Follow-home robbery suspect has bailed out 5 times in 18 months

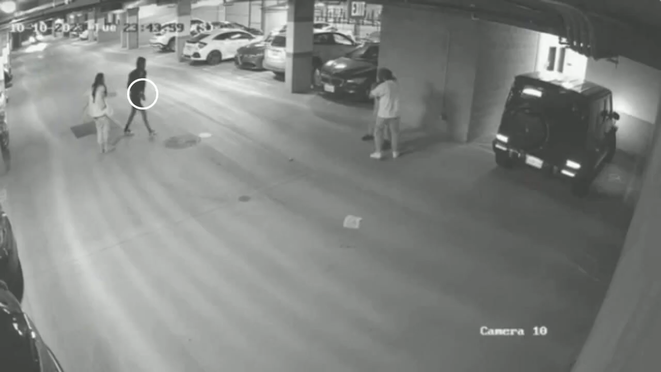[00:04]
The suspect has a gun and the victim lost his watch. Now LAPD wants the public's help to find the man. 20 year old Deshaun Dow is a suspect in a series of follow home robberts. He's been arrested before but was released on bail and has yet to be prosecuted.